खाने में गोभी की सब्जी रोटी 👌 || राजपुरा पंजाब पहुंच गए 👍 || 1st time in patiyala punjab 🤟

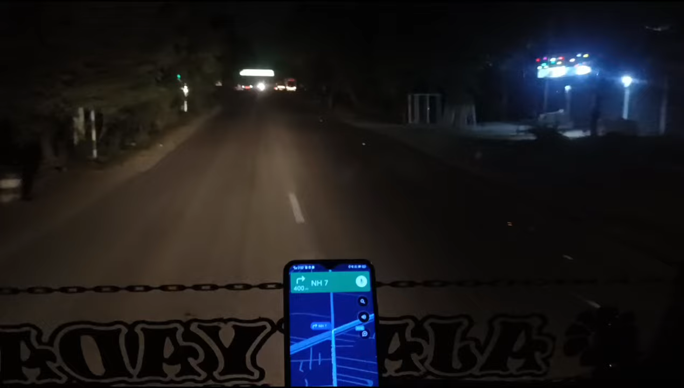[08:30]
यहां बहर राजपुरा 24 चंडीगड है भाई यहां से 63 इस साइड में संग्रूर
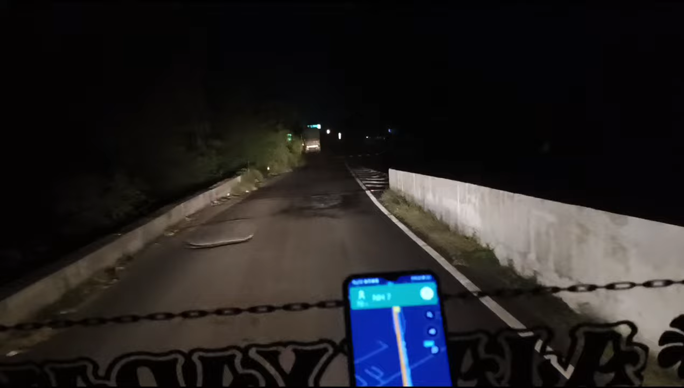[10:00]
27 किलोमेटर दिखा रहा है गाई
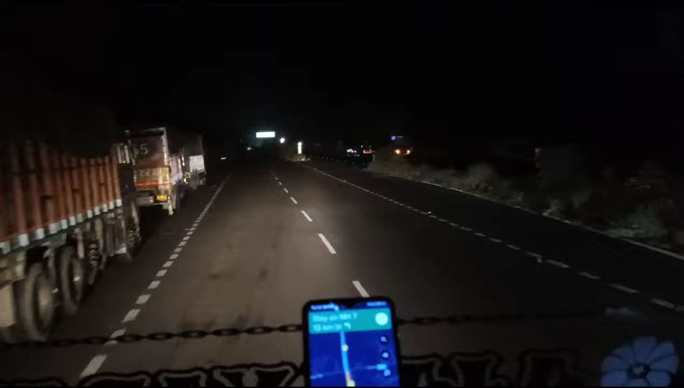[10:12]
कंटिन्यू टू 7 किलोमेटर ओन नेशनल हाईवे पडियाला सीडी हरस्ट्राइम आया हुँगा ही पटियाला पंजा además पटियाला पेक्क्न करें के लिए हो कॉन कॉन और यहां से कमेंट करतर समझ ना बाई जो वह बाई यह पटियाला जेंवट्स ने था जा पटियाला के आस पास से
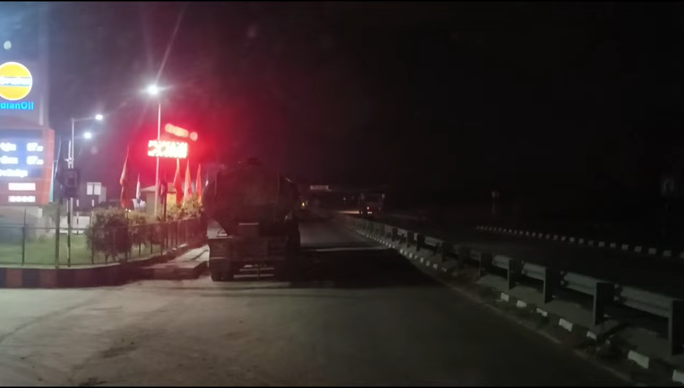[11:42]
जम्मू दिली हाईवे तो उससे पहले पैट्रल कॉम भाई इंडियन ओल का यहां पर पता कर रहे हैं भाई करने देंगे कि नहीं अगर यहां रुकने देंगे तो यहां लगाएंगे नहीं तो फिर भाई पीछे होटल है बहाँ जाएंगे तो अभी संदी पूंच क्या है क्या